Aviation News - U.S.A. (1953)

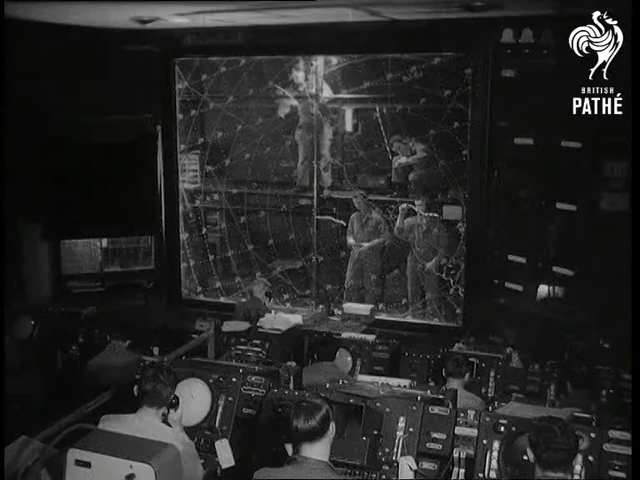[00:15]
Observers are on duty around the clock scanning the radar screen as the giant electronic eye sweeps the sky outside.